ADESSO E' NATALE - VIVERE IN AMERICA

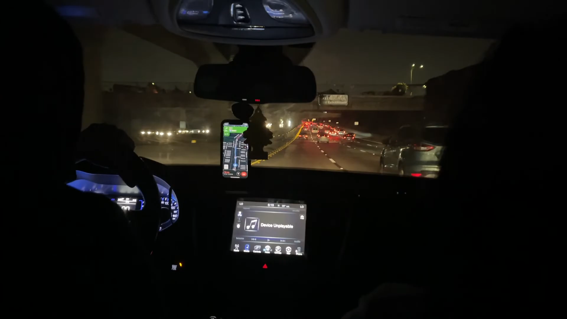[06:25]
Purtroppo si è fatto tardi, è buio, come vedete, quindi abbiamo deciso di tornare a casa! Ed eccomi a casa!